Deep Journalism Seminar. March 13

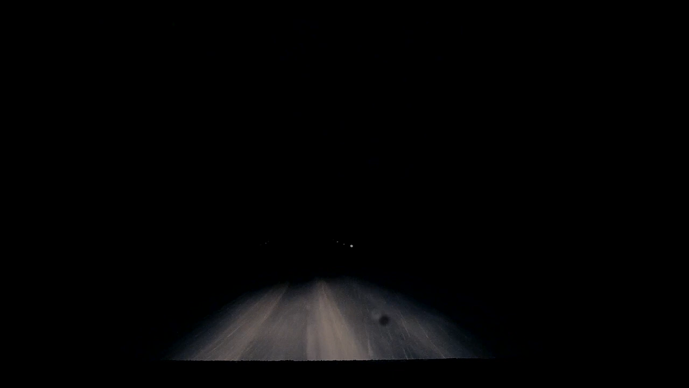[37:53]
The following cases map a pattern of abuse in which temperature, in particular cold, would come to play a strategic role in the violence perpetrated against Indigenous bodies. As each case unfolds, we track the journey taken through the city using historic temperature data, which is synced along the route. The point of interception by police and subsequent abandonment of those taken into custody, usually in remote areas of the city, is also highlighted.
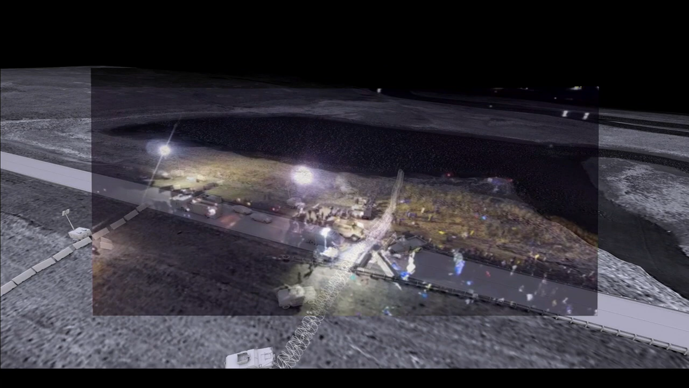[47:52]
An LRAD sound cannon had also been fired throughout the day, in efforts to push back water protectors attempting to clear the blockade.
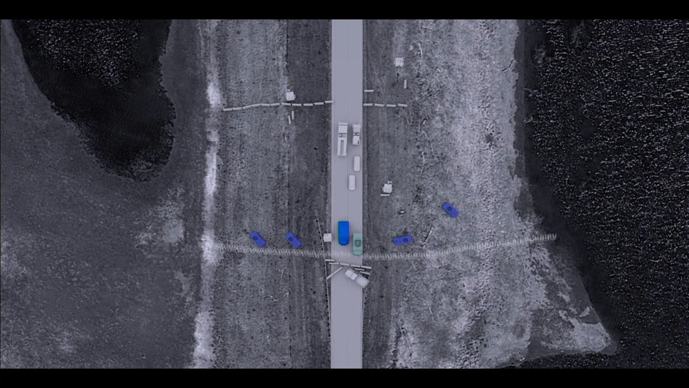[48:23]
and 1 mine-resistant ambush-protected vehicle, or MRAP. Further back, we can see 2 fire department trucks, which likely delivered the water hose to the police,
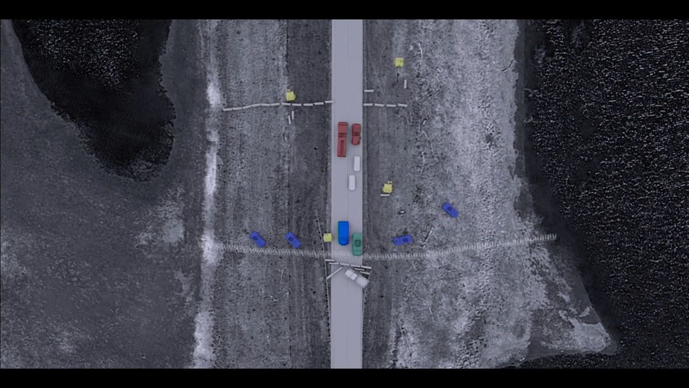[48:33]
as well as mobile floodlights used to illuminate the scene.
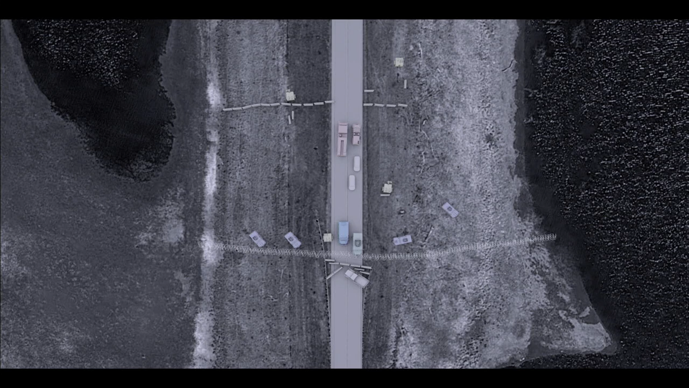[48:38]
You shot a pregnant woman! My wife!
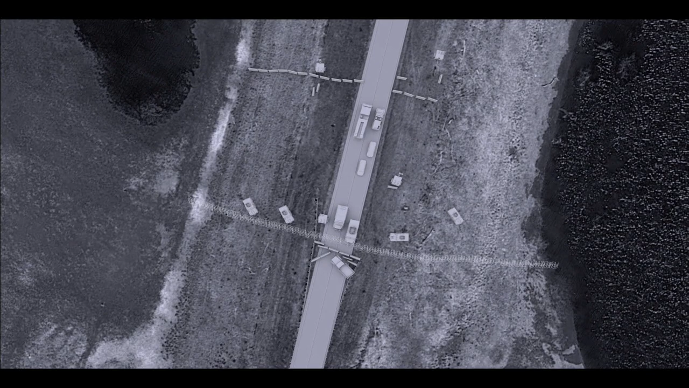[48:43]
The position of the MRAP and floodlights allowed
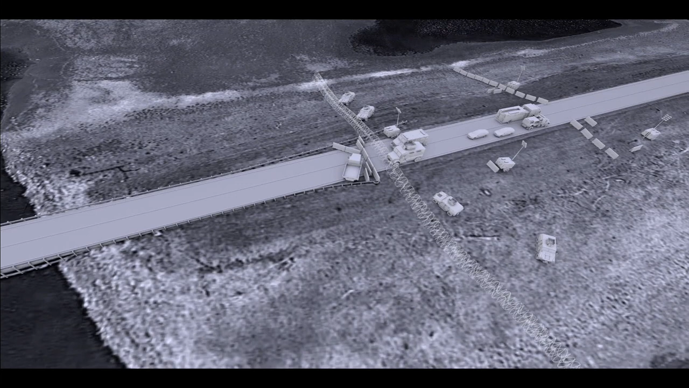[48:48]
us to photo match and situate numerous videos captured from the ground and air.
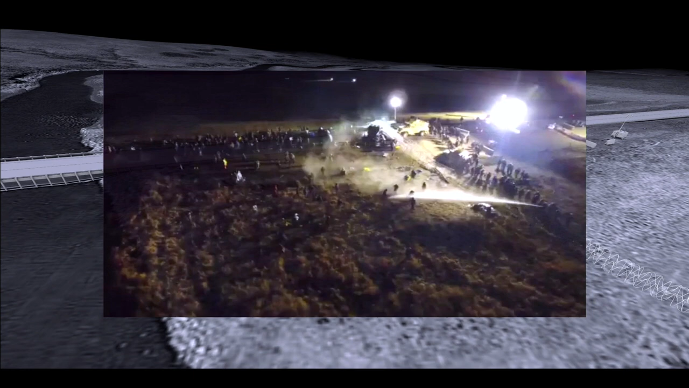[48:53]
This enabled us to map the indiscriminate use of what is referred to as less lethal weaponry on the night of the 20th of November 2016.
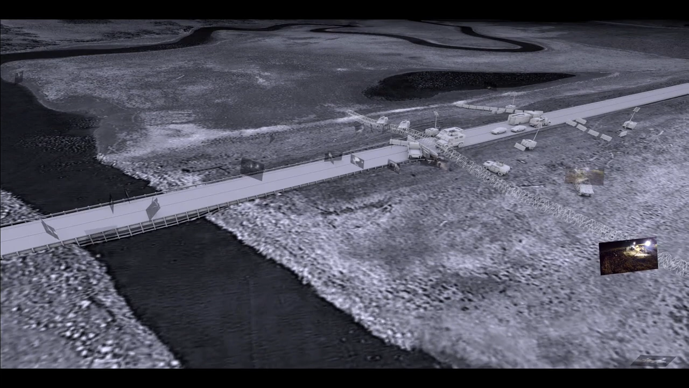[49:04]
We mapped a total of 78 cameras.